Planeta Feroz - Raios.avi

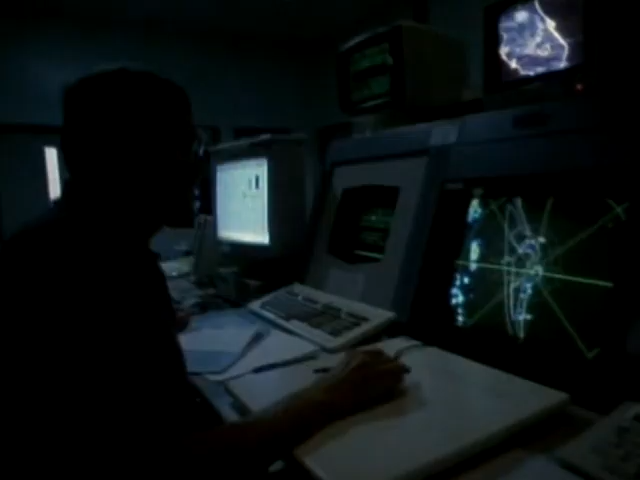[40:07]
Na base de Cabo Canaveral, um grupo especial de meteorologistas monitora o acúmulo de sistemas de tempestades 24 horas por dia.